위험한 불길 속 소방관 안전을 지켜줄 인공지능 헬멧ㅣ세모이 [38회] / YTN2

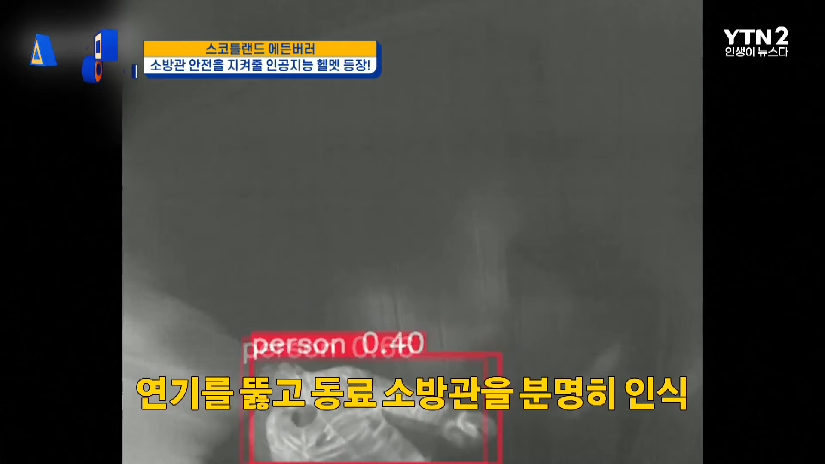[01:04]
We have two dominant sensors here, as you can see,